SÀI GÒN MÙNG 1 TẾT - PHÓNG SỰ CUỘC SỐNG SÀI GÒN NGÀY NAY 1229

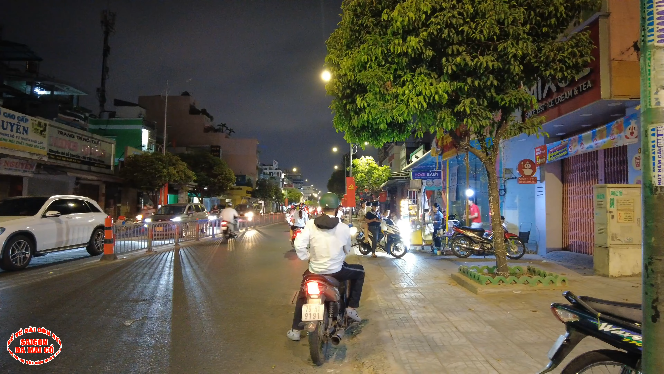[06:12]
đây bây giờ ố cha bây giờ là đúng 9 giờ tối luôn bà con. Xin thưa bà con bác, bây giờ là đúng 9 giờ tối ngày mùng 1 Tết. Ba mẹ gọi lại chuẩn bị mời bà con cô bác đi dạo Sài Gòn với hai vợ chồng ba mẹ con.
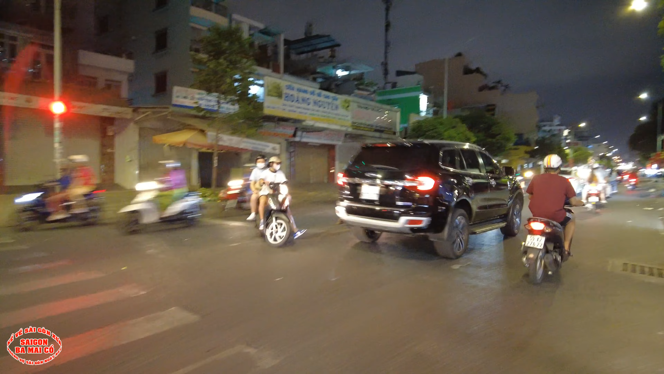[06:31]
Rồi bây giờ ba mẹ con mời bà con cô bác lên đường đi chơi với vợ chồng ba mẹ con nha. Hôm nay là sáng mùng một, tối mùng 1 Tết,
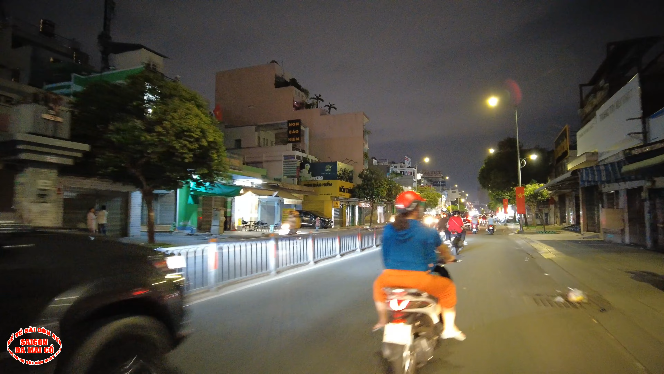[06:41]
cũng là một cái bộ phim mà ba mẹ con quay trong ngày hôm nay, trong ngày đầu năm mới luôn.
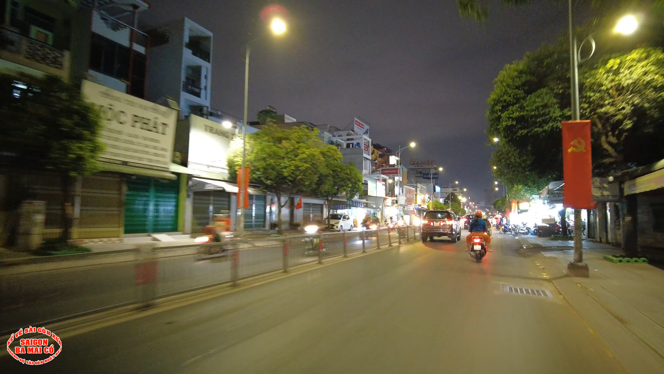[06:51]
Rồi thì đi bên tay phải 30 đồ đây là để bán đồ ăn. So với ngày 30 ngày hôm qua đó thì hôm nay thì có vẻ nó vắng hơn nhiều luôn mà con. Nhiều cửa hàng đóng cửa lắm.
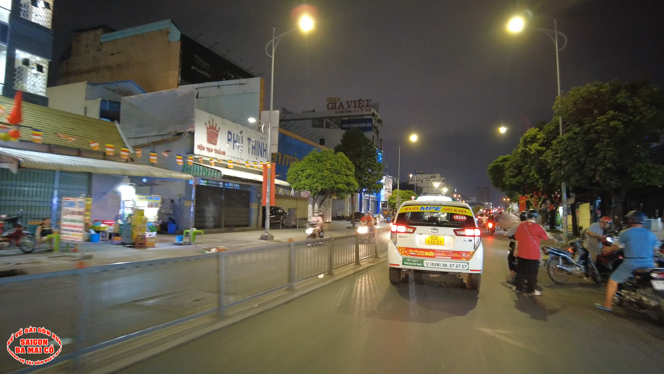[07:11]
Còn những cái tiệm nào mà có mở bán thì xin thưa bà con bác xác định là đông nha bà con. Tại vì cái nhu cầu người dân người ta đi ra ngoài đường ăn á nó rất là cao. Tiệm nào đóng thì đương nhiên nó sẽ dồn qua những tiệm mở, thành thử ra cứ đến Tết là cứ
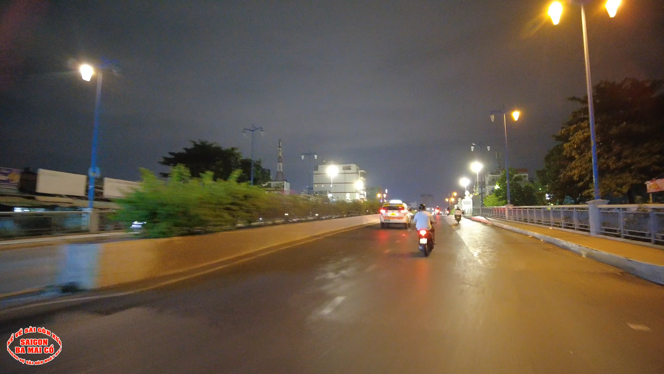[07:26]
mở tiệm là thắng rồi, cứ mở tiệm ra là thắng. Còn cầu này cầu Hậu Giang nè.
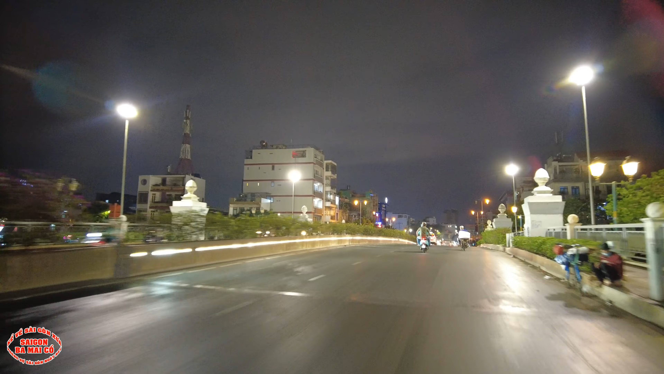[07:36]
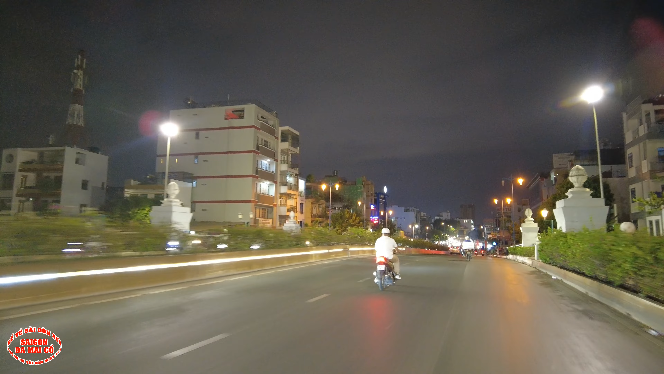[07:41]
Chưa. Trời ơi, coi kìa bà con, quá trời không, nằm la liệt, nằm ngồi la liệt.
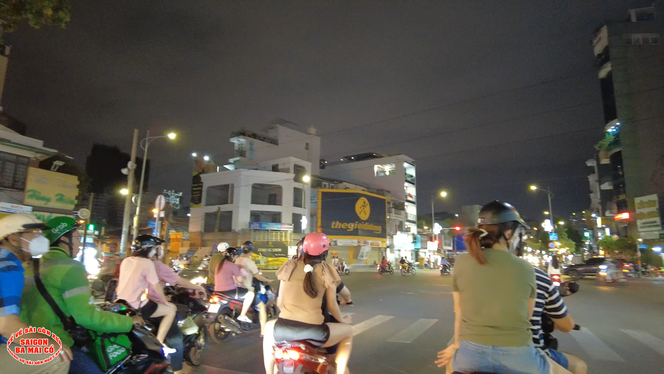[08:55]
Đường này đường Minh Phụng, Hậu Giang. Rạp Hồng Liên nè, có đàn múa lân nè.
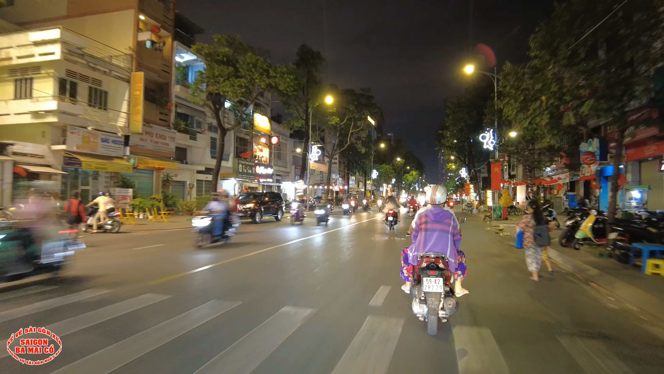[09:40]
Mấy cái món gà rán là thắng lớn. Đó, bà con cô bác xem. Đó. Cứ quán nào mà mở tiệm là đông nghẹt luôn á, bàn hết bàn luôn á, full bàn.
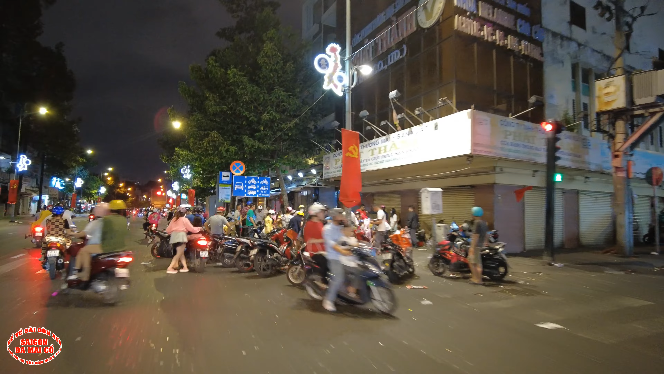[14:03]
Trời ơi, quá xa trời quá đất à. Trời ơi, đồ chơi kìa, trời sau lưng nữa kìa.
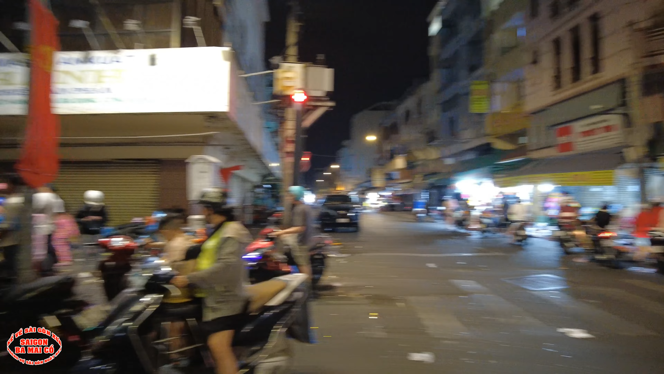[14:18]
Ôi, giống như người ta xả vậy bà con. Ghê quá.
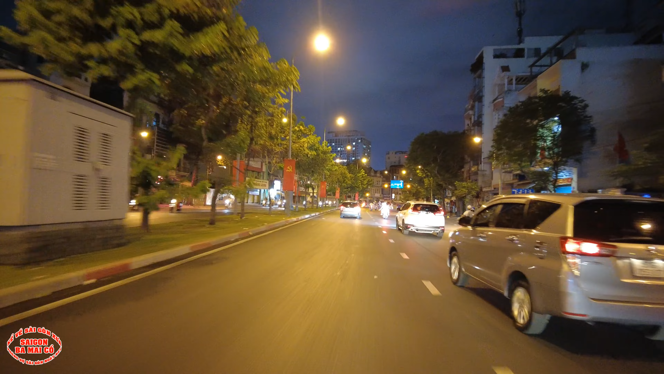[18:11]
Nơi đây hồi đó là có cái tiểu đảo nè, bên kia đó là hãng vị Hương Tố.
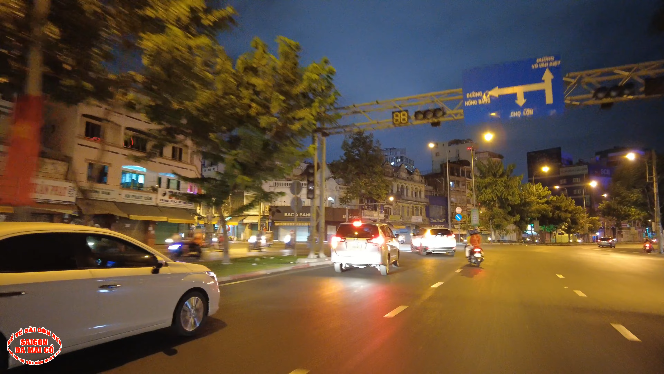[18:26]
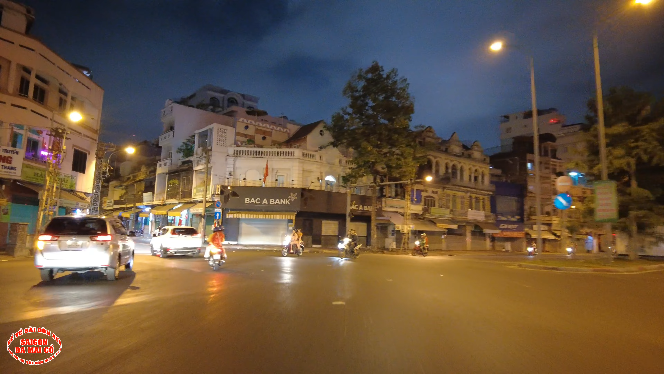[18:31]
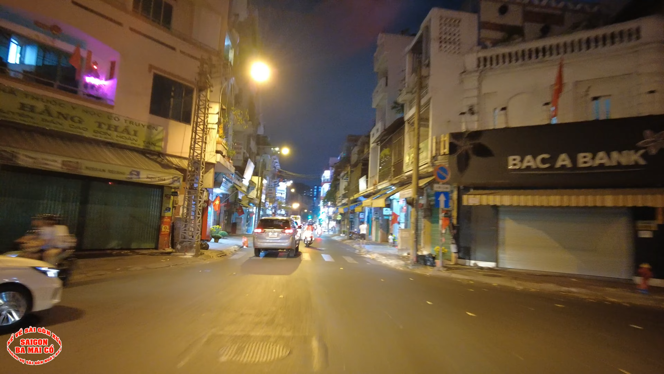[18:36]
Con đường này đường Triệu Quang Phục, hồi xưa là đường Quảng Đông.
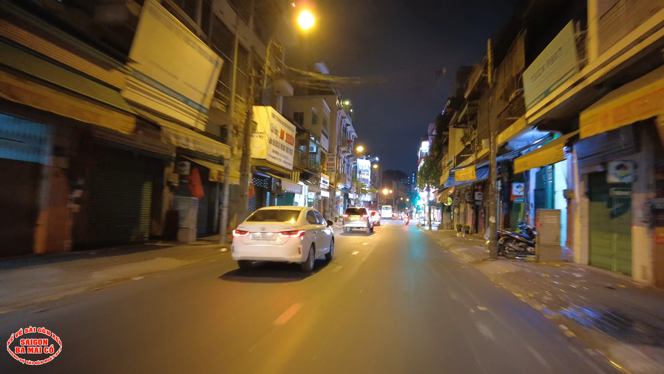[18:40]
Thôi nhà kia chân nguyên cái đào rồi, đẹp quá.
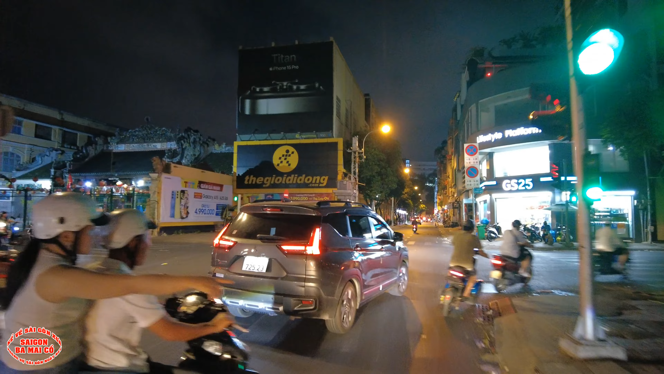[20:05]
hình như là cái hội quán Tam Sơn này của người Phúc Kiến.
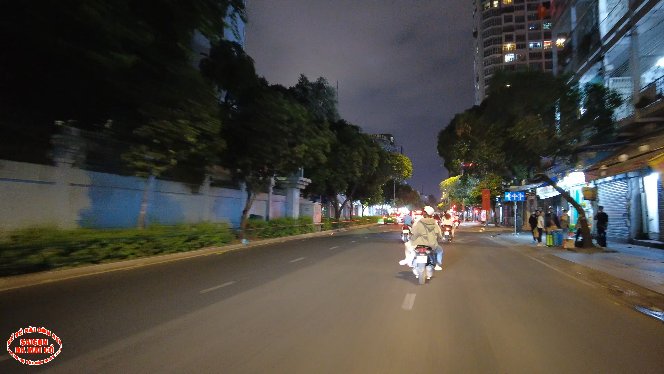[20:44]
ở đây là xách vali đi chơi nè đó. Hoặc là có thể là những người dân Sài Gòn mà con hết mùng 1 bắt đầu người ta đi về quê, người ta ăn Tết. Giống như gia đình của ba Michael, ngày mai nè, mùng 2 Tết là ba Michael đi về quê.
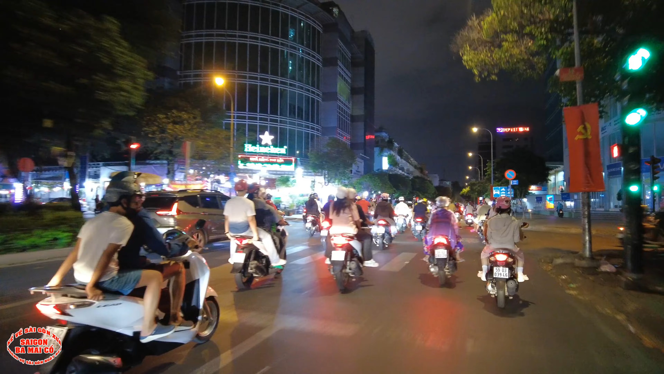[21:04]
Rồi, ôi coi kìa, quán gì đây? Lạp xưởng nướng đá. Không, lạp xưởng.